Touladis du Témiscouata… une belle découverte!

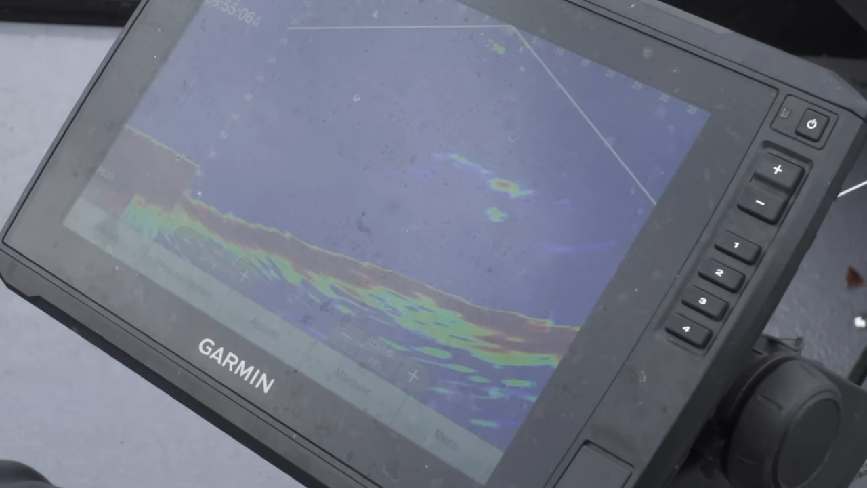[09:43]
Donc, vu que j'étais vraiment dans bulle sur bulle avec la panoptique, j'ai ferré tout de suite.